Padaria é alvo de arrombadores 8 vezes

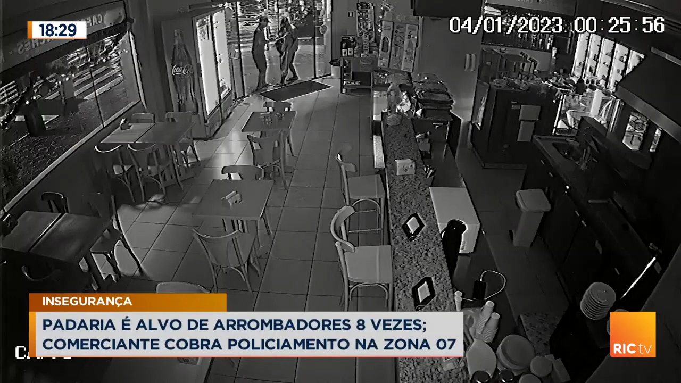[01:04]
Eles forçam a fechadura até que conseguem arrombar a porta da frente. Em seguida, dois deles entram no local, enquanto um fica do lado de fora. Lá dentro, os dois pegam 200 reais que estavam no caixa e depois aparecem fugindo.